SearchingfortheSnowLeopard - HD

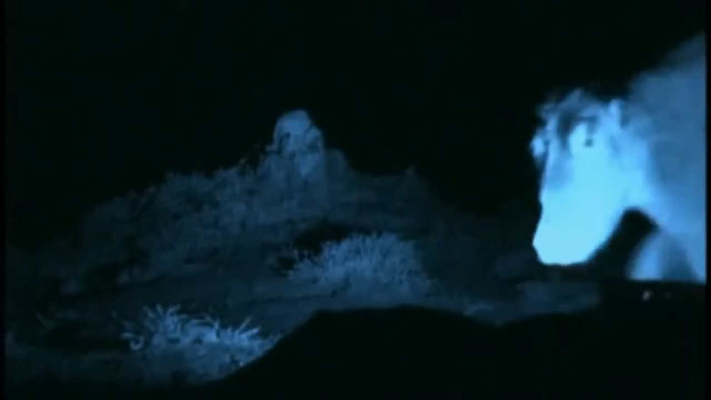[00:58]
But glimpse it for a moment, and then it's gone.
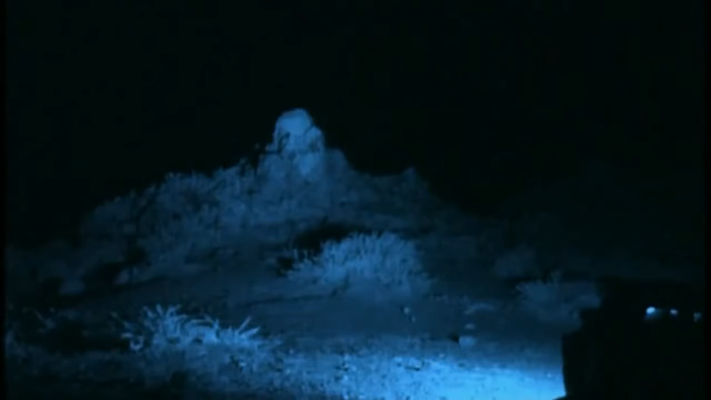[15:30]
Oh, we have got lucky. It's a snow leopard.